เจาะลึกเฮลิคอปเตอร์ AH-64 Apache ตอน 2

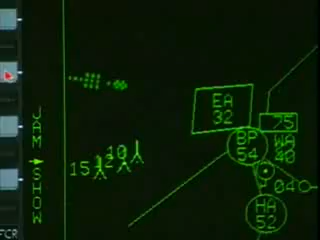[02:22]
This radar expands the all-weather capabilities of Apache, even beyond FLIR sensors.